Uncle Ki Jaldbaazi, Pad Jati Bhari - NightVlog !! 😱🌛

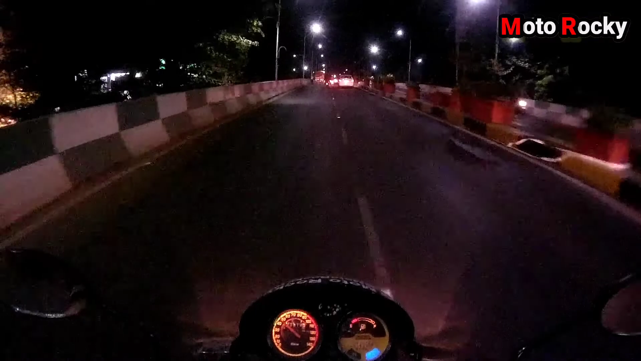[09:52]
लेकिन आज थोड़ा ट्रैफिक ज्यादा है। नो प्रॉब्लम, ये देखिए आगे कितनी सारी कार्स। फॉर योर इंफॉर्मेशन, आपकी जानकारी के लिए बता दूं कि हम अभी पहुंच चुके हैं कारगिल चौक।